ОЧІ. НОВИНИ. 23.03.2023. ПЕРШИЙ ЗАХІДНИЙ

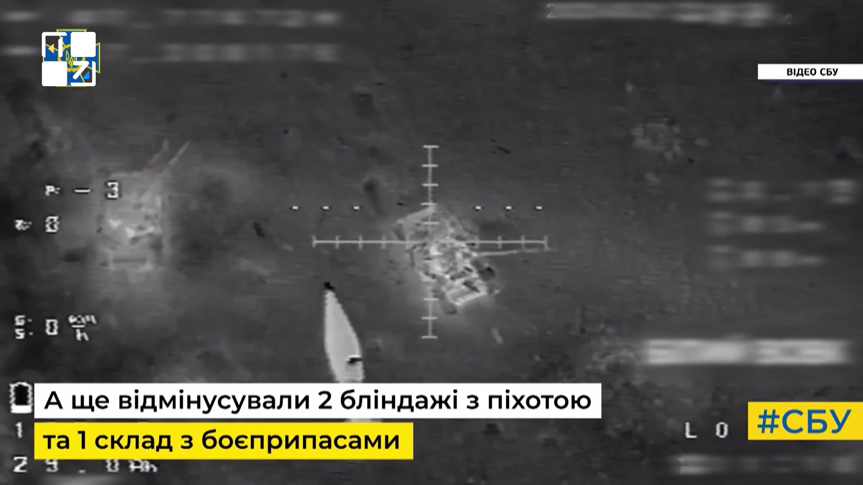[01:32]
Здебільшого танки та бронетранспортери. Чи добре горять? Маємо змогу пересвідчитися.